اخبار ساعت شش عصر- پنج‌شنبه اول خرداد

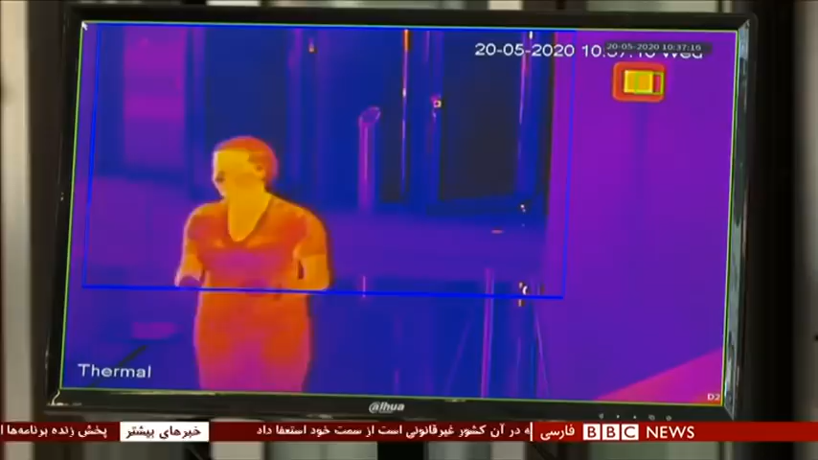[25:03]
یکی دیگه از این فناوری ها حرارت سنچه هستن. اینجا قبل از ورود به اداره با استفاده از فناوری
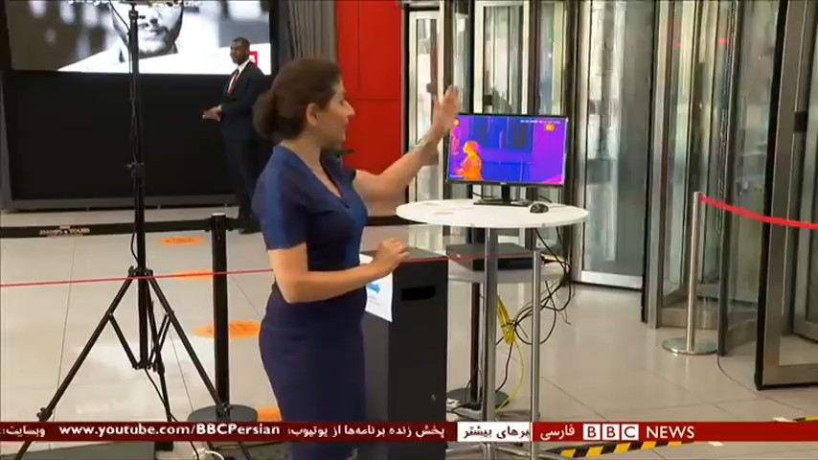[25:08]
مادون قرمز دمای بدن اندازه گیری میشه و اینجا در
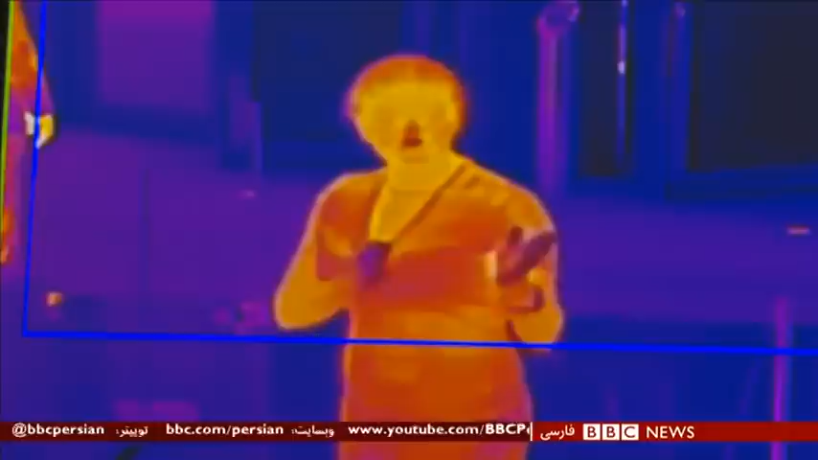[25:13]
این مونیتور میتونین دراج حرارت بدن رو ببینیم. ولی پجوهشگر ها متقدن خیلی از این ابزارها دقیق نیستن و نمیتونن
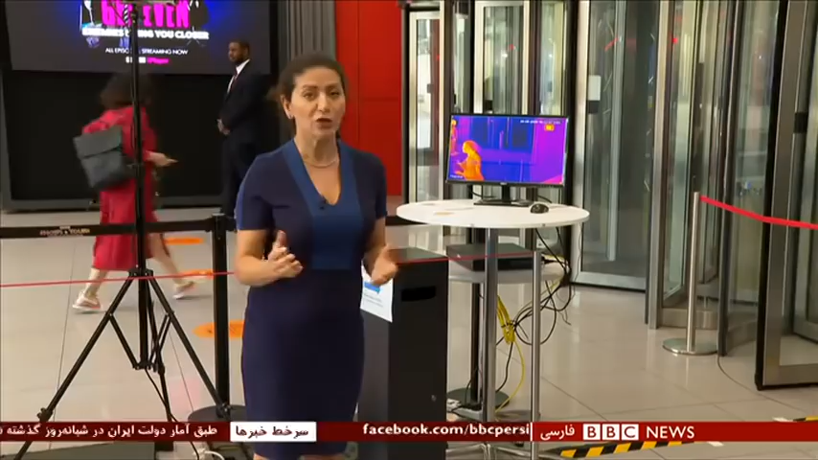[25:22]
زامن یا گواهی نامهی برای سلامت افرادی باشن که به سر کار بر میگردن. بعضی کاشناستان بهداشت عمومی گفتند این ابزارها